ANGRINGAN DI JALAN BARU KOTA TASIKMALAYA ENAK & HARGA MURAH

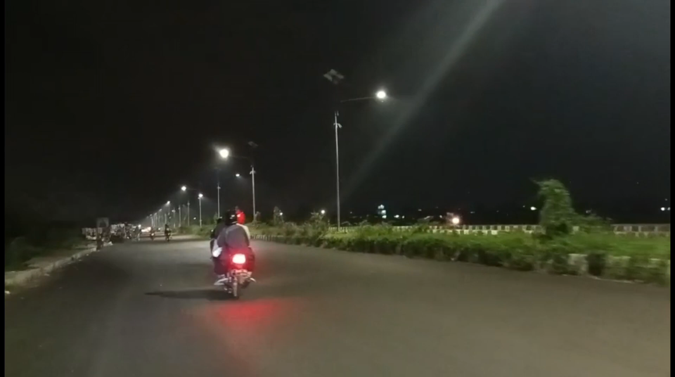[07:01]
Malam minggu jalan-jalan. Kali naik motor jadi angin nggak gerah kadang. Kesini ya ke jembatan tuh,